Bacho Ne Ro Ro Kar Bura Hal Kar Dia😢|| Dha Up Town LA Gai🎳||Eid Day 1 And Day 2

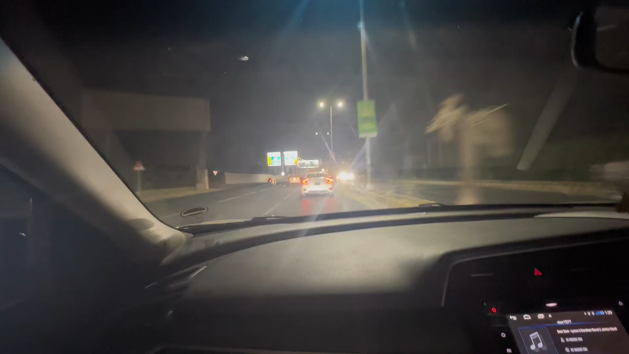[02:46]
अच्छा जी जनाब यहाँ पर खाना छाना खा के फ्री हुए हैं, तो यहाँ से जाने लगे थे हम पैकेजेस मॉल।
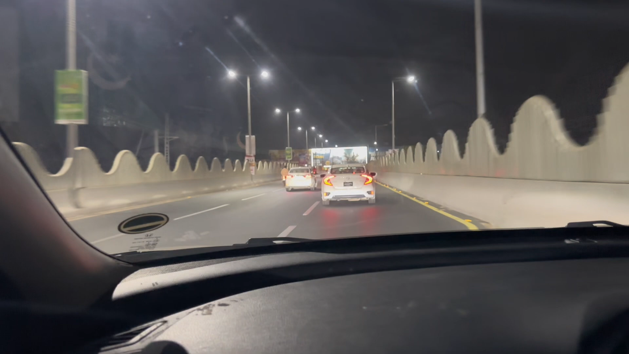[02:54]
लेकिन हमें जाते जाते इतना को टाइम हो गया ना, लेकिन हमें ये आइडिया नहीं था कि 12 बजे जो है ना एंट्री बंद हो जाएगी, तो हम लोग घर से काफ़ी लेट निकले।
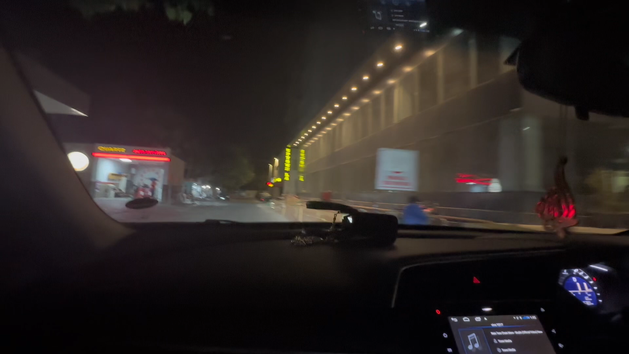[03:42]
अच्छा भैया आ जाए, आज आपको लाहौर की एक और ज़बरदस्त मज़े की स्पॉट दिखाती हूँ,
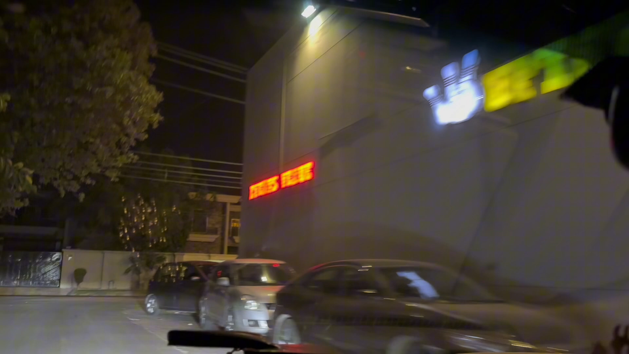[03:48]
जहाँ पर आपको मतलब लेट नाइट अगर दिल करे या कहीं से भी आप आए हैं तो आपका बॉलिंग करने को दिल करे, तो यहाँ डिफेंस पर आपको अप टाउन ला जो है ना वो मिलेगा।